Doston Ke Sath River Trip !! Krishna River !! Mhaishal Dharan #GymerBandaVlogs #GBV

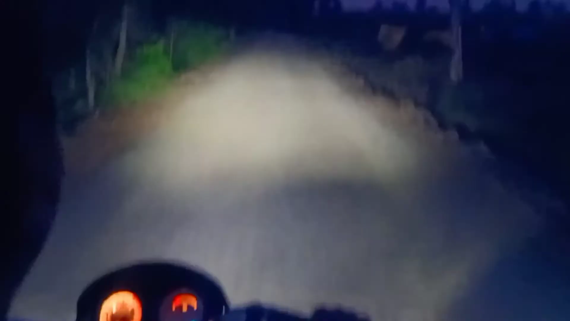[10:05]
तो गाइस अभी हम लोग जो है अपने घर पे जा रहे हैं, आज बहुत लेट हो चुका है और ये रास्ता थोड़ा ख़राब है।
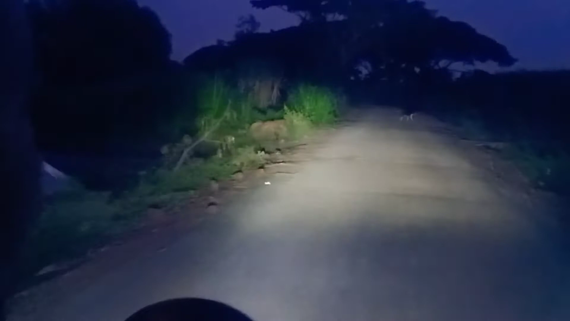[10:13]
घर पहुँचने के बाद जो है आपको जो है मैं बात करूँगा। तो ये वीडियो देखिए आप जो है, अभी ये रात का वक्त हो चुका है और रास्ता एकदम ख़राब है, यहाँ पर लाइट्स भी नहीं है और हम लोग जो है अभी अपने घर पर जा रहे हैं। तो फ्री होगा गाइस,